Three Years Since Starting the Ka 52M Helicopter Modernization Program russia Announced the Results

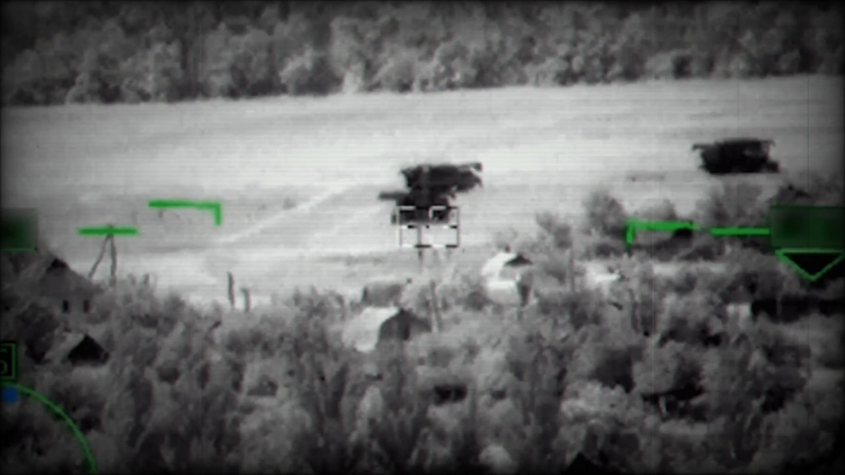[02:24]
Speed 200 kmh, 124 mph, combat radius 400 km, tilde 250 miles. Diving deeper into the specifics of upgraded avionics, for example, the modernized GOES-4-51M targeting system that features thermal and television cameras,